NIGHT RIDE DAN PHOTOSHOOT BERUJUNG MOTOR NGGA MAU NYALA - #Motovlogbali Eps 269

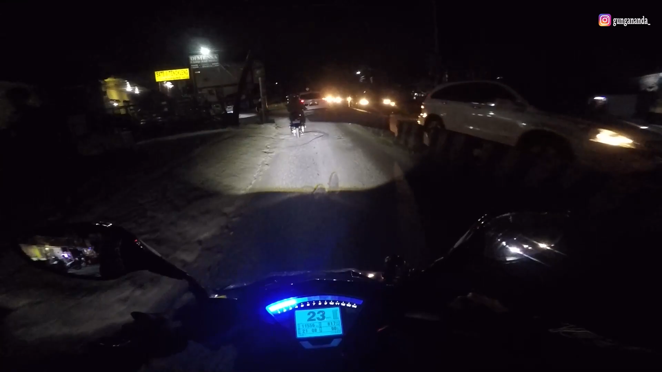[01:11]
Oke guys, ini gua udah menuju ke tempat teman gua nih, bengkelnya. Jadi ini posisinya udah di jalan Tampukan Perahu. Sekarang kita di Tampukan Perahu guys, bersama 5 teman gua nih.
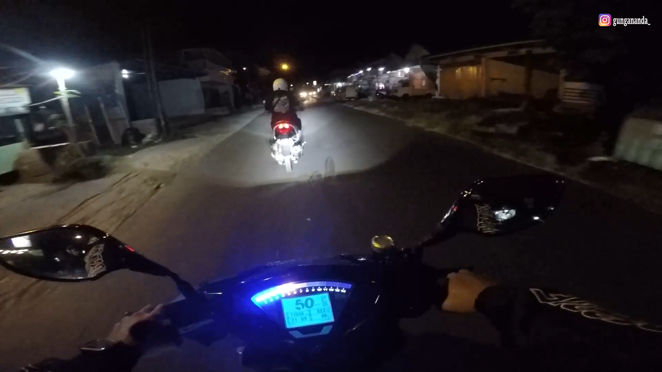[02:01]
Ya apa di motor nah, dekat sini sih kan.
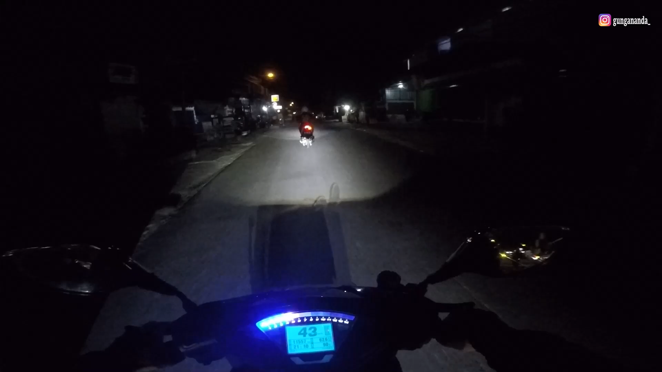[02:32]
Nah ini dia nih, udah lumayan banyak juga ada orang. Kayaknya kita di mana ya, sini kali ya.
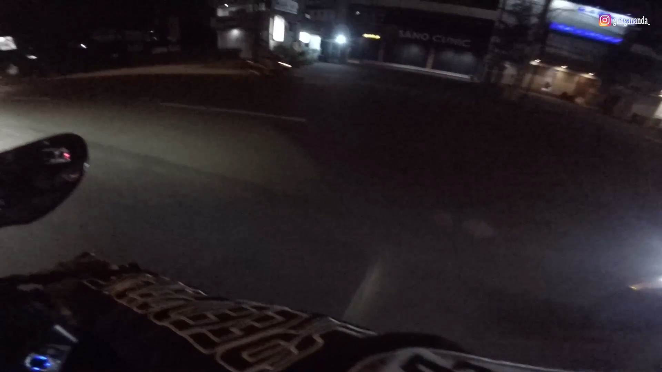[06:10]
Oke, kita ridingnya bareng-bareng sama teman-teman nih, udah ngumpul kayaknya. Jadi ramai banget guys kali ini. Motor gue sih mati segala lagi tadi, jalan.
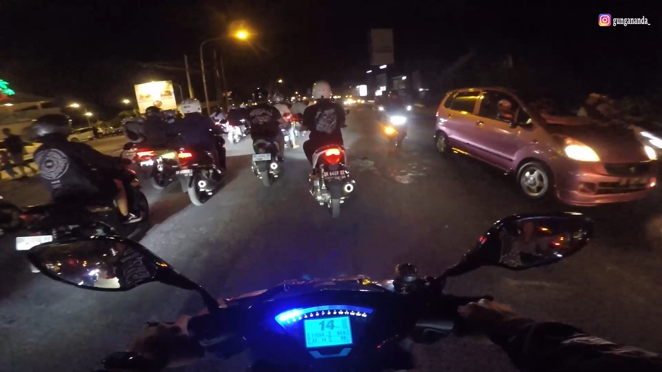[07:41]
Ini ada apa nih? Ya tidak ada kendala guys, semoga ini sekitar mana-mana aja ya, kayak gila, perasaan tadi normal-normal aja.
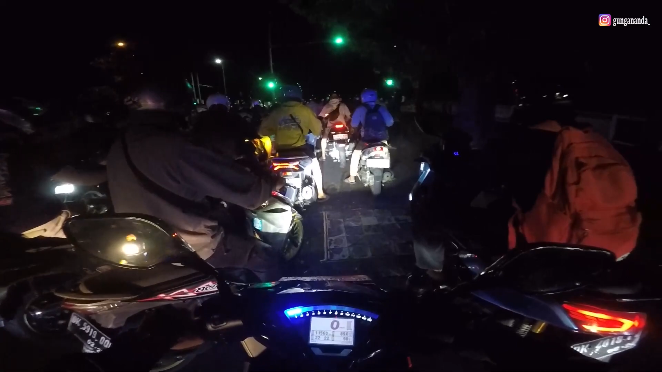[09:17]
Oke guys, kita sudah ada di Renon lagi nih, menuju daerah Renon. Kita ridingnya sekarang. Kita udah gaskan guys, menuju area Renon nih.